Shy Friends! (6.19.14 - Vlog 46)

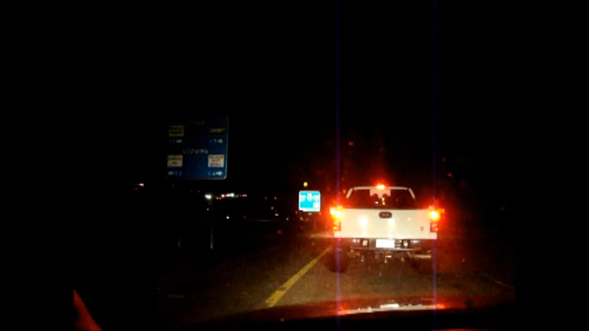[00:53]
You can see the cars down here. Look at all this. And it's 9 o'clock at night. This is ridiculous. I guess Thursday night is the hopping night, guys. Super busy. It's not church night. Look at this. And there's more traffic behind me.
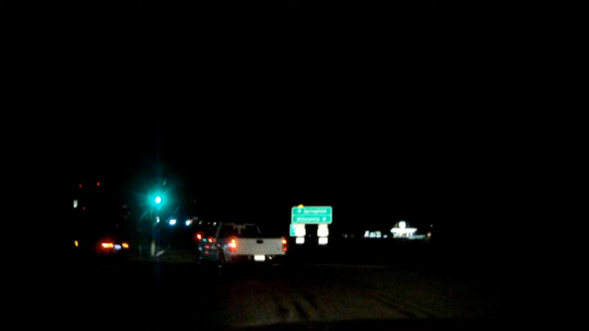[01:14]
I'll show you guys as I go around this curve.